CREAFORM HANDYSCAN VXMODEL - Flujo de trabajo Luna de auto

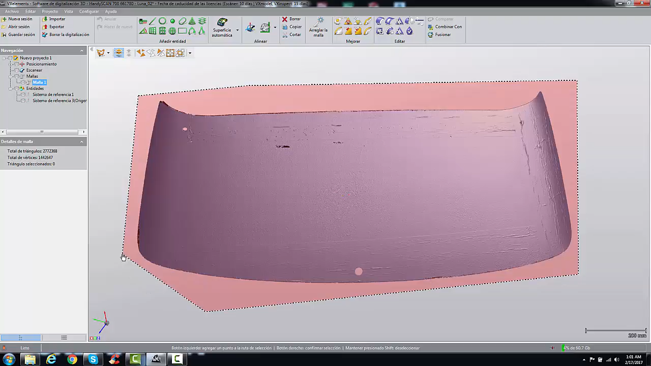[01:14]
En este caso, vamos a seleccionar todo el escaneo. ¿Ya? Ahí está seleccionado, ¿no?
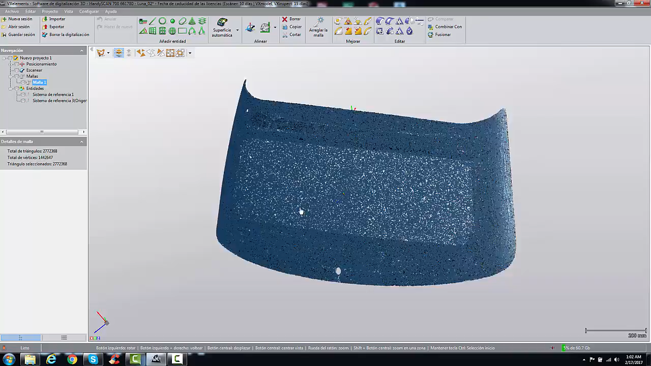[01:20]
Y vamos a crear un plano.
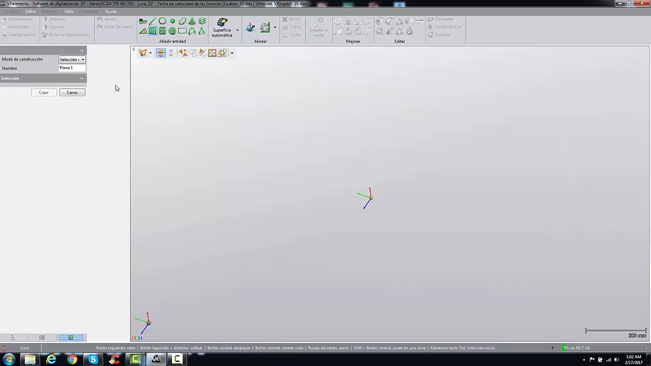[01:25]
Vamos a seleccionar la opción de simetría de malla en plano.
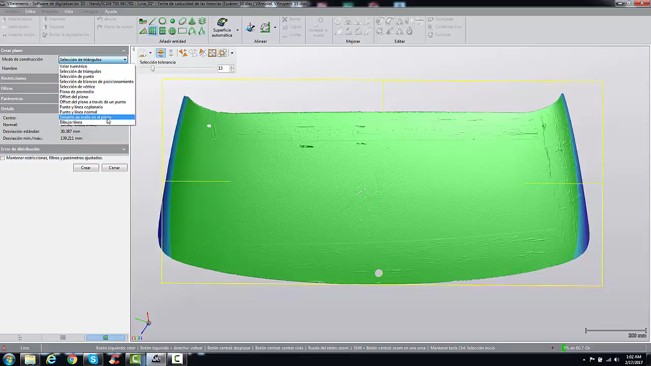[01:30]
Vamos a crear un plano medio. Vamos a dibujar una línea. Presionamos Control. Y dibujamos una línea casi al centro, un aproximado. Y le damos en la opción de visualización. El software ahí va a promediar un plano entre toda la selección que hemos hecho.
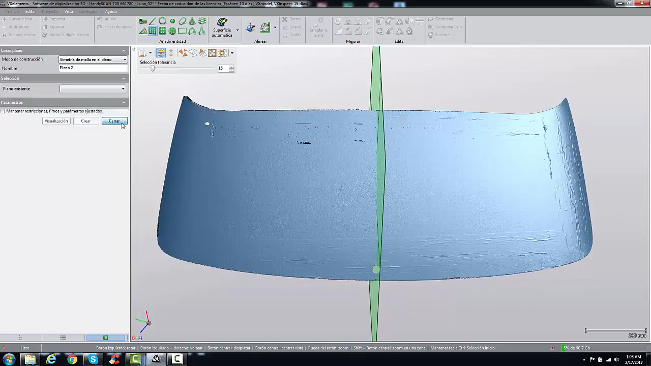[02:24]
Seleccionamos nuevamente toda la malla. Ok. Vamos al comando de plano.
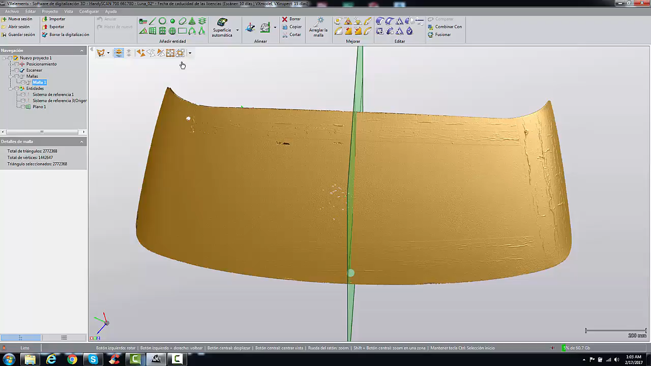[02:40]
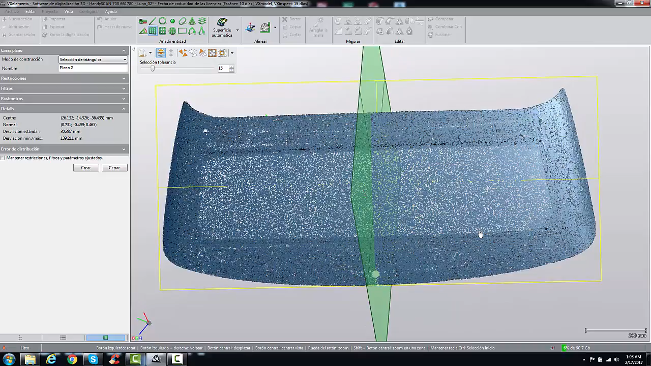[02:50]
Vamos otra vez al comando de simetría de malla en plano. Dibujar línea. Vamos a hacer una línea casi al centro.
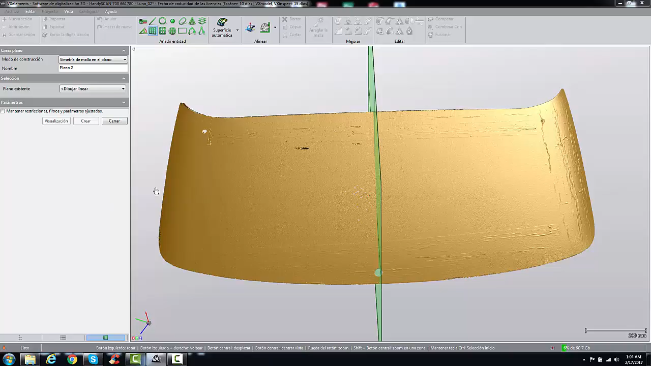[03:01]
Un plano. Y vamos a poner visualización. Ahí ya se creó el otro plano, le vamos a dar crear. Ahí está.
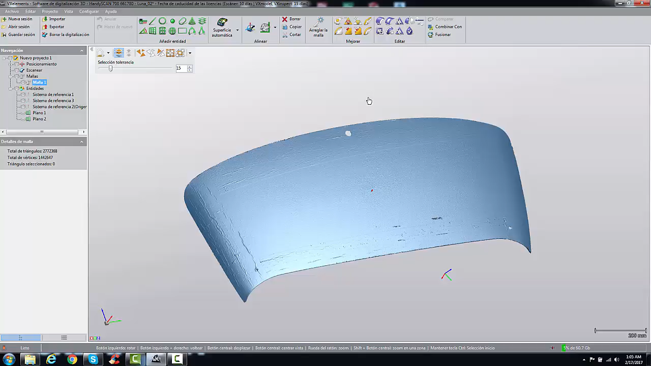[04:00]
control 2, control 3, 4, ¿no? Ahora la malla ya está orientada.
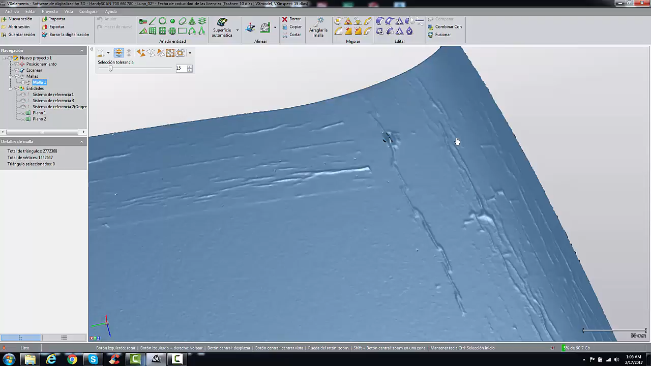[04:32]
Para la toma de datos, no sé si puedes notar acá que ha salido estas venas que son del masking tape, creo que estaba ahí. Lo recomendable es hacerlo con un polvo revelador, ¿no? Si es que es cuando es transparencia, ¿no?
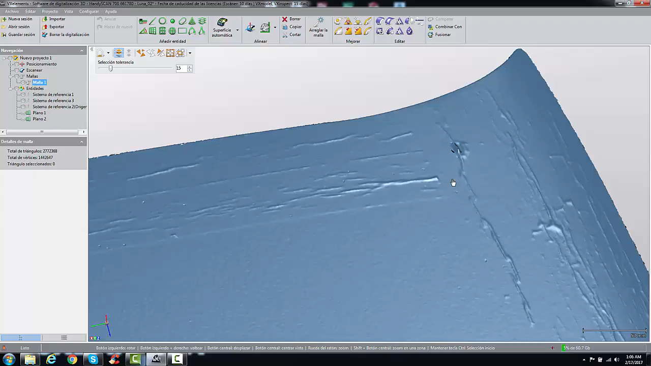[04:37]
Para que no salga estas irregularidades y nos cree una superficie más perfecta, ¿ya?
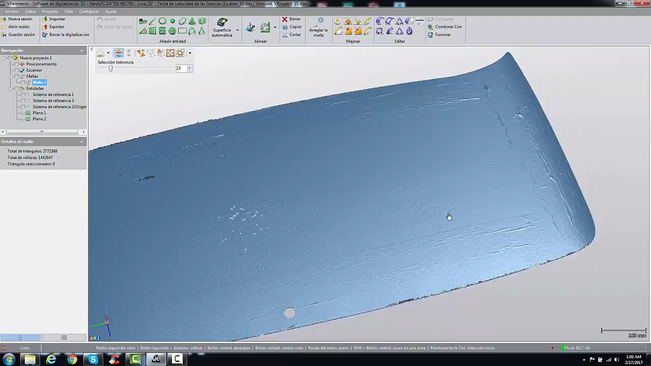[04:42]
Mira, vamos a ir a este comando superficie automática y hay una opción que dice parche único.
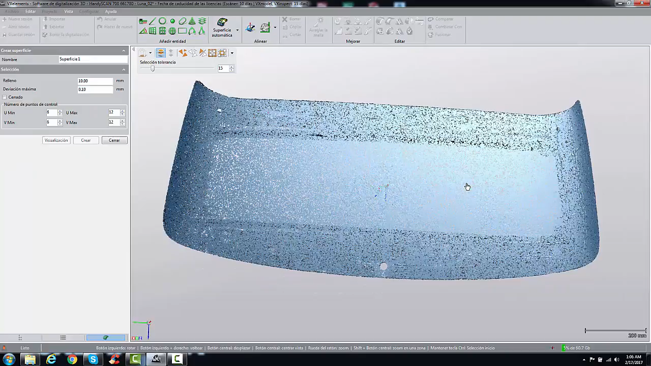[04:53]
¿Okay? Vamos a seleccionar cambio súbito, presionamos control, vamos a aumentar el nivel de selección. Control y un clic izquierdo. Ahí como puedes ver, todo lo que está en amarillo está seleccionado.
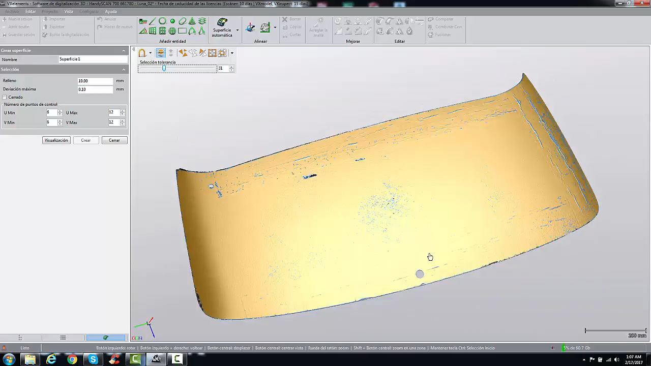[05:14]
Solamente esa superficie, ¿no? El resto no está seleccionado.
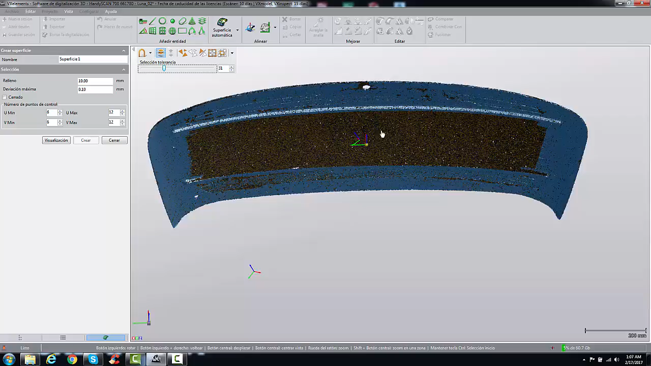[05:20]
¿Okay? Ahora, con esa selección vamos a crear una superficie.
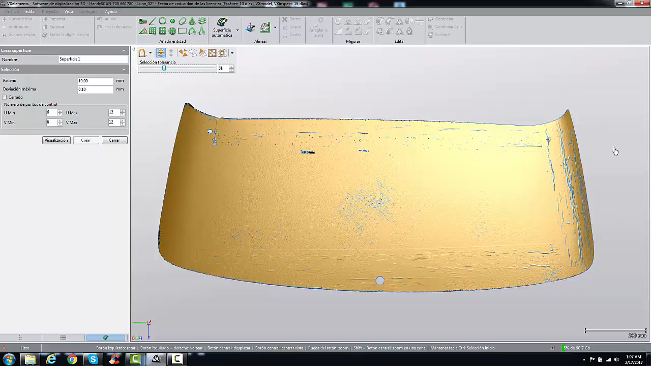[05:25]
¿Okay? Visualización.
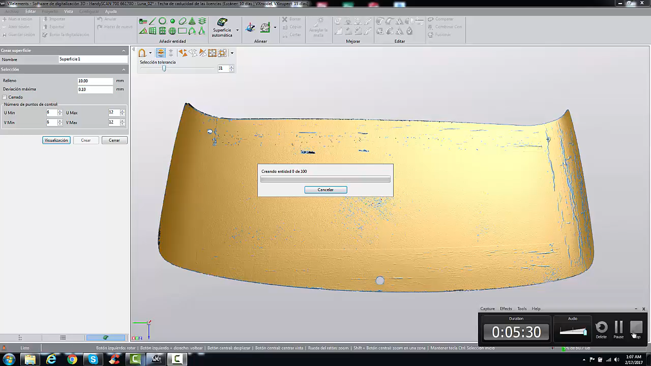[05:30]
Ok, como verás, aquí ya se creó la superficie.
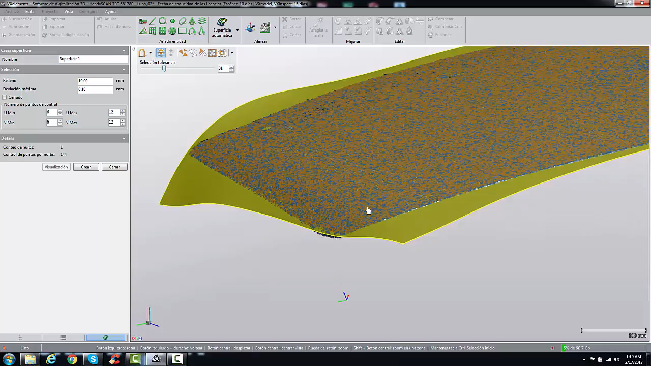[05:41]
Es una superficie adaptada al escaneo, ¿no? Ya. Ahora le vamos a dar crear.
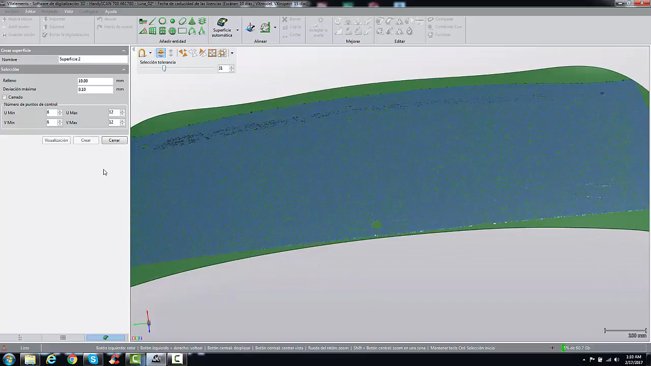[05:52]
Ok, cerramos el comando y ahí tenemos la superficie. Okay.
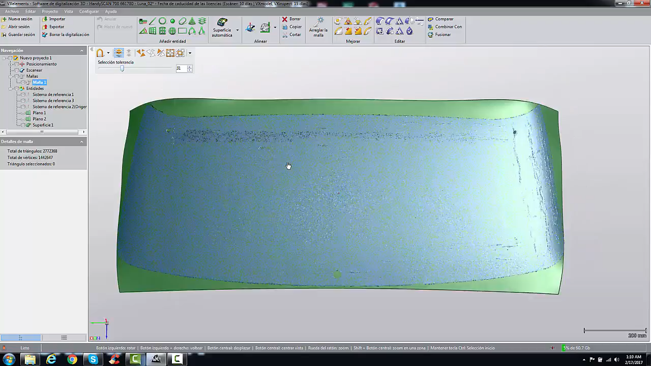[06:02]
Ahora vamos a sacar el perímetro. De esta superficie lo vamos a ocultar. Como ya lo tenemos orientado, vamos a ir al comando de sección transversal.